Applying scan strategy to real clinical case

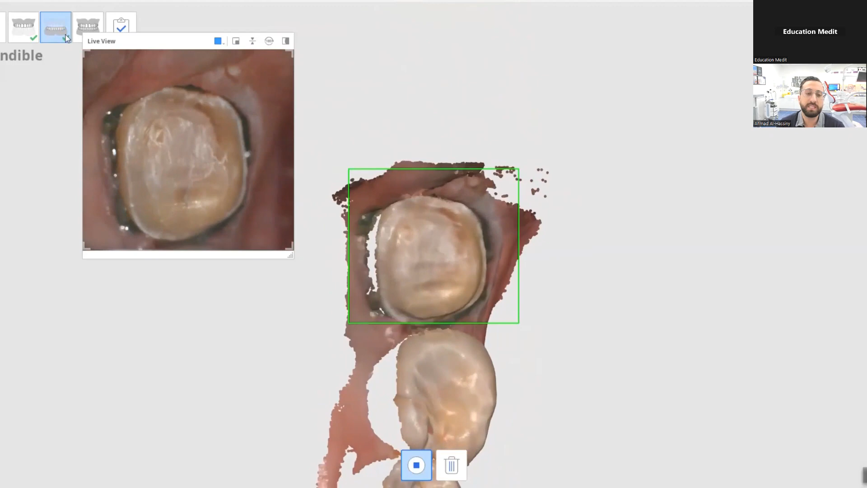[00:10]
this crown live i don't focus on the crown prep a common mistake i see is people focus on the crown prep too